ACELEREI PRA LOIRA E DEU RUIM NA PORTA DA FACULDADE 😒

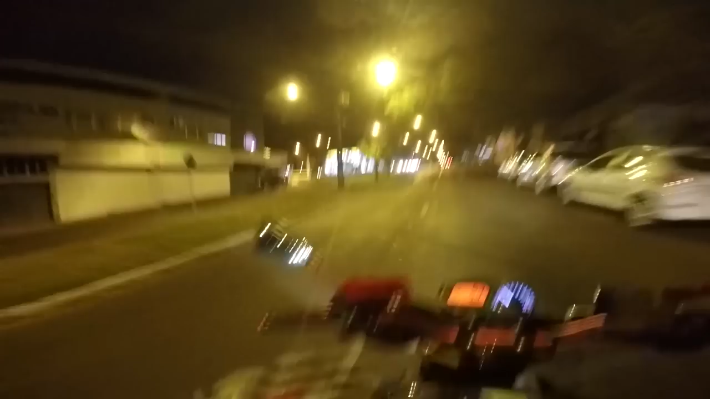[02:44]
Um duro da XJ que ela é mais rápida que de um sinal pro outro, ó. O sinal ali abriu, deu uma esticadinha, buf, já peguei aqui fechado, mano.
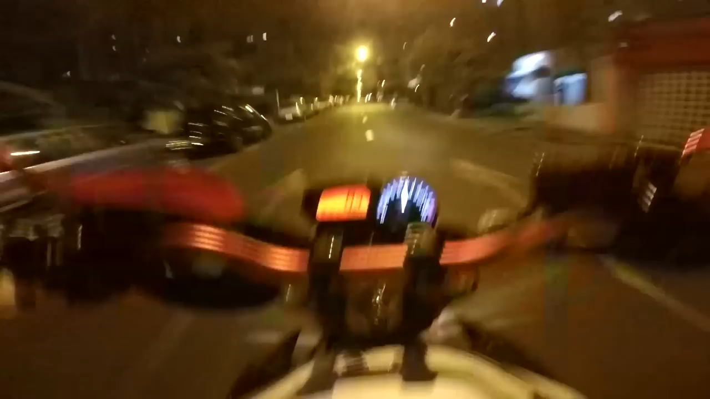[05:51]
A moto é agressiva, né, rapaziada? Lá com as pinas ali do outro lado da rua, já ficou tudo olhando. Só que a câmera não deve ter pegado, porque nós estamos lá no rolê à noite. E de noite a GoPro, ela não colabora. Fica quebrada, tá ligado?
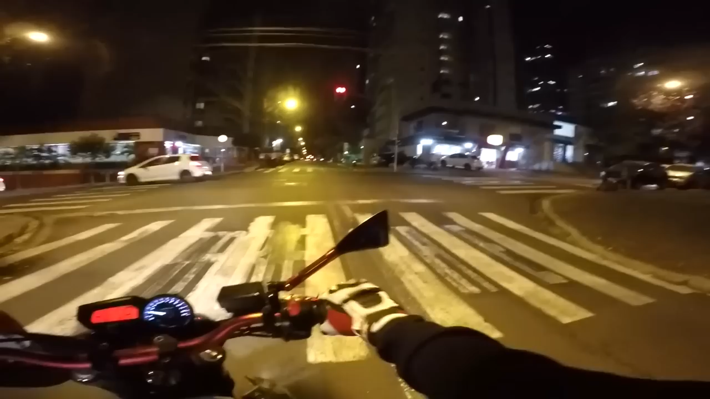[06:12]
A GoPro de noite, galera, fica ruim. Dá muita diferença pra quando você filma de dia com ela. De dia a uma coisa, de noite a outra, completamente diferente. Já passei ela em cima da tampa de poeira aí. Ih, ó. Meu Deus.
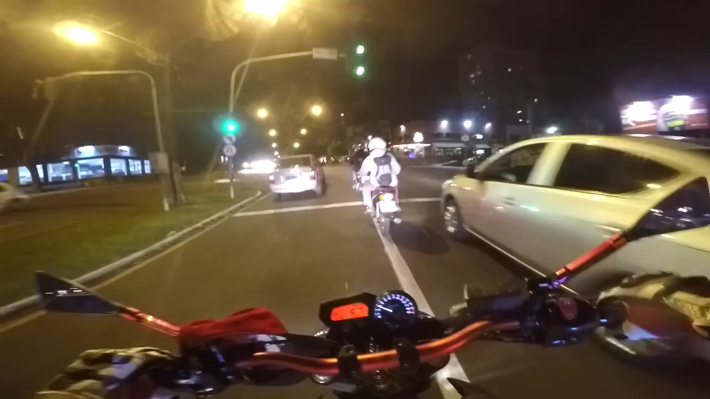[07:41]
Pouquinho berra mesmo. Ó. Pouquinho? Pouquinho berra muito, louco. Pouquinho berra muito. Beleza? De boa? Eita, porra. Maluquinho abismo e o cilindrado ali passou batido no sinal.